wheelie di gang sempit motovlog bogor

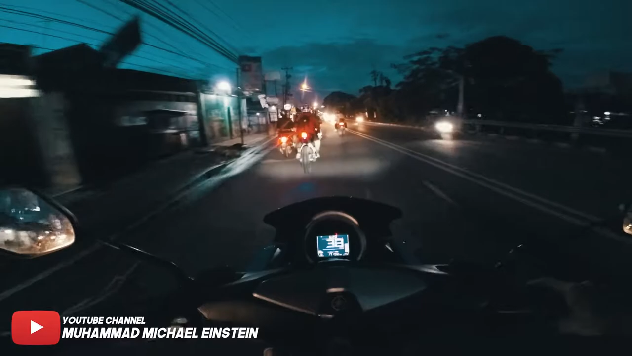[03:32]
Bogor tuh kalian bisa lihat rame nggak rame sih aja cuma 4 motor sama gua lima ini jadi kita perjalanan karabojong gede dan mencari matabak mana matabaknya boy ini namanya Kemal Produksen kuliner anjay motovlog kuliner gitu ya motor apa anjay gua baru lihat ya
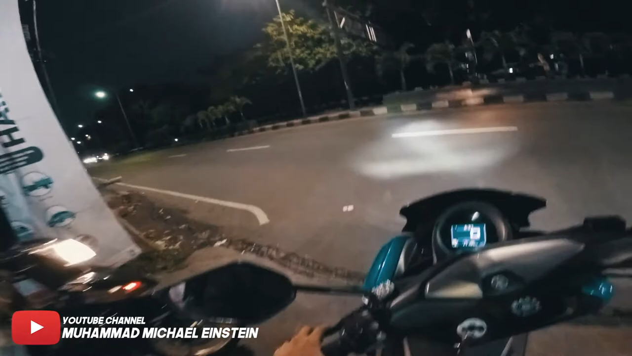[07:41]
eh anjing sakit kamu ya di belakang gue ada si bocah genut arab baka l Его abud yok
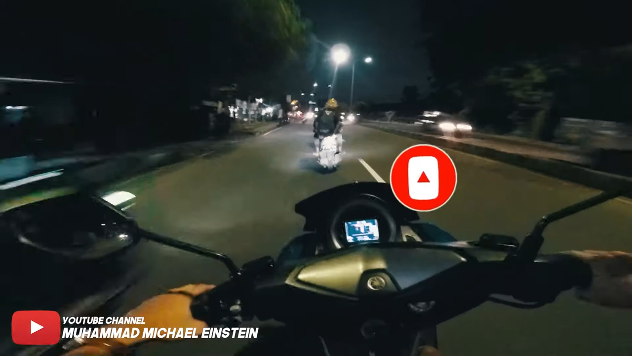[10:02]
Anjay Anjay Anjay Kebut-kebutan N-Max lawan vario bare-bare Nih, ini soto ini nih Orang nih depan nih Tadi gue lagi santai juga
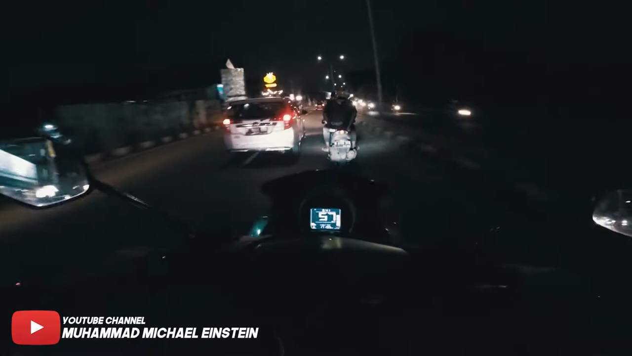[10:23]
Ini songong sih ya nih Yang vario songong Yang N-Max lah biasa aja Tuh Tuh Tuh Bar-bar sih ya Belum aja crash Ya udah dah Mereka mah lurus Kita belok kiri Bye-bye Bar-bar Bye-bye Lu bye-bye Goodbye Bar-bar sih ya Can, ready Duruk wah yang siata motor Lihat dah Nanti kita lanjut lagi
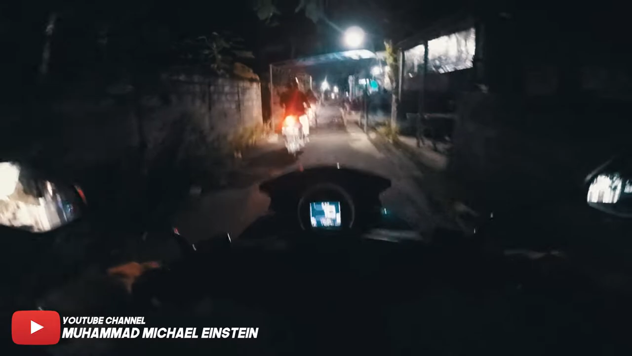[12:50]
belakang nih Gue ada pengajian Si Eki ya Ngebut-ngebut Anjir lagi pengajian Oke Oh Oh Gila ini jalannya jelek banget Coba pemerintah Lihat deh Ini jalan pelosok Hah Sakit anjing ini Sock breakernya mati ya Tuh Gak Gak
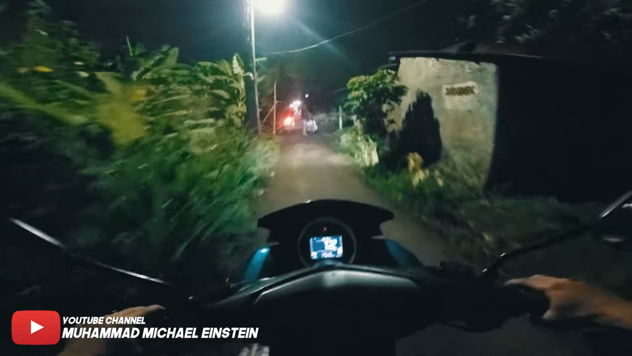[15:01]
Mahmood Mahmooda Mahmood Mahmooda Gelo ini Jalan Soknya Mati Mau Willy lagi Gak Willy lagi Gak Kan Gue udah bilang Salah jalan Tadi
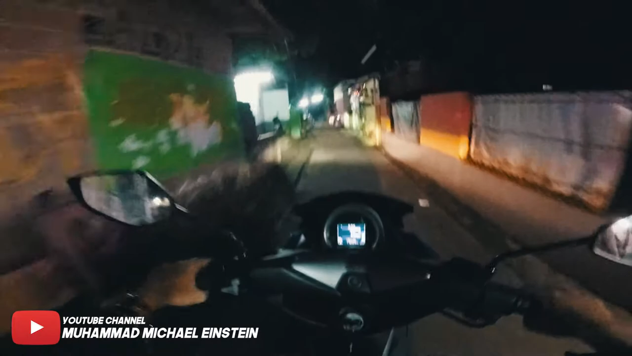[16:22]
Perasaan Gue Gak Glewat Sini Agak Turunan Nih Sih
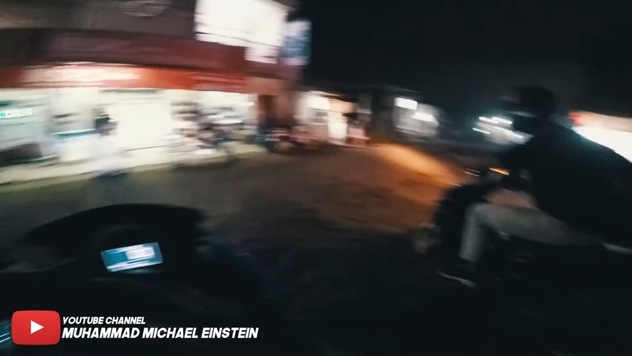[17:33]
Ini Dimana Anjir Emang Iya Masa Iya Bilabong Oh Iya Tau Gue Lewat Sini Pernah Oh Iya Bener Bener Lewat Sini Anjir Ngasih Tau Lewat Gang Tapi Gatau Kocak Anjing Nih Lewat Jalan Tanah Nih Nanti Ujung Ujung
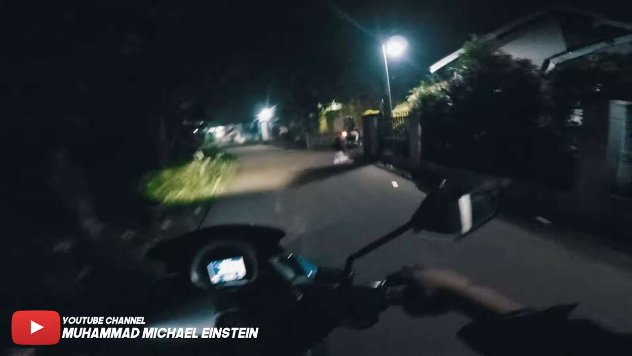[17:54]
Nya Enggak Anjir Jalan Jelek Makanya Gue Pelan In Sekali Gue Wiliin Anjing
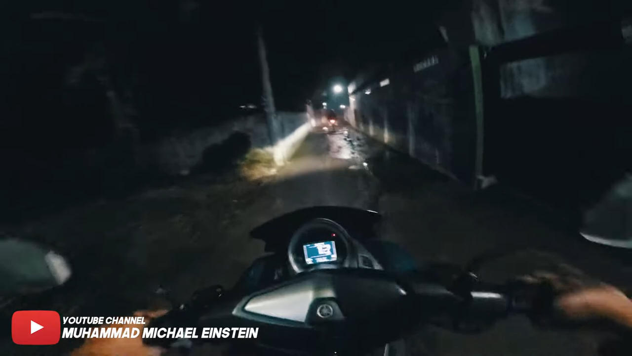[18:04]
Jelek Anjing Ngarap Udah Ketakutan Aja Hah Tau Anjing Willi Tuh Lewat Tanah Kan Tuh